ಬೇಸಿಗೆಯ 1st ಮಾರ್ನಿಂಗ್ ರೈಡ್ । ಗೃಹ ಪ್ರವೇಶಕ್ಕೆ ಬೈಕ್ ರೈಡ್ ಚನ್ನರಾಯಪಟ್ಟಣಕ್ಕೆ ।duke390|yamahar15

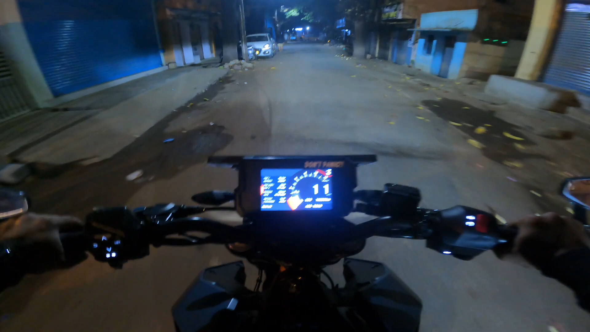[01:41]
ಸೊ ಏನು ಮಾಡೋಕ್ಕಾಗಲ್ಲ, ಸಮಟೈಮ್ಸ್ ಇಟ್ ಹ್ಯಾಪನ್ಸ್. ಲೆಟ್ಸ್ ಗೋ. ಟೈಮ್ ಬಂದುಬಿಟ್ಟು 5:51 ಆಗೈತೆ.
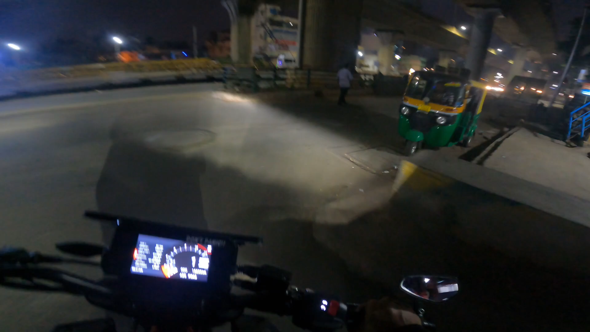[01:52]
ನಾವು 6 ಗಂಟೆಗೆ ಅಂತ ಪ್ಲ್ಯಾನ್ ಮಾಡಿದ್ದು, ಫಸ್ಟ್ ಟೈಮ್ ಪ್ಲ್ಯಾನ್ ಮಾಡಿರೋ ಪ್ರಕಾರ ಕರೆಕ್ಟಾಗಿ ಹೊರಟಿದ್ದೀವಿ. ನೋಡುವ ಜರ್ನಿ ಹೆಂಗೈತದೆ ಅಂತ. ನಮ್ಮ ಧೀರಜ್ ಬಂದ, ಬೆಳಕು ಕೂಡ ಆಯಿತು.